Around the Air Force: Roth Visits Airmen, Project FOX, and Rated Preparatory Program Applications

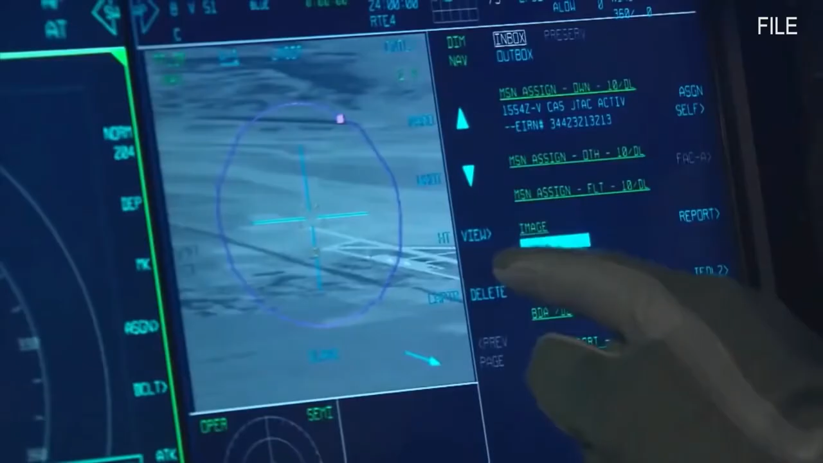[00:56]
For the first time, data from an F-35 mission systems computer was live-streamed directly to a connected computer tablet.